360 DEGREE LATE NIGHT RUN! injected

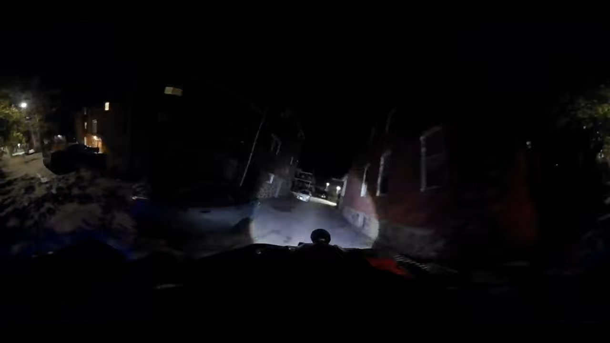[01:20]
I knew it. Right in my face.
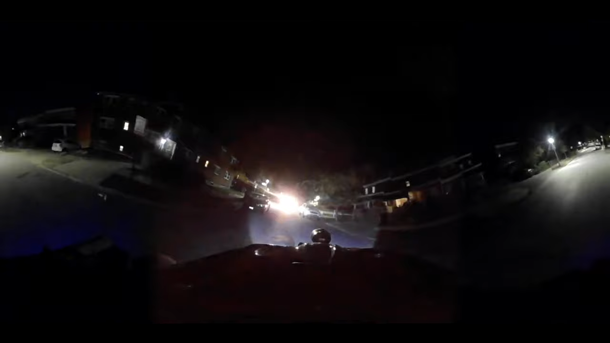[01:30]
Nobody else out here. Nobody else out here, yeah. All right, let's get on this mountain.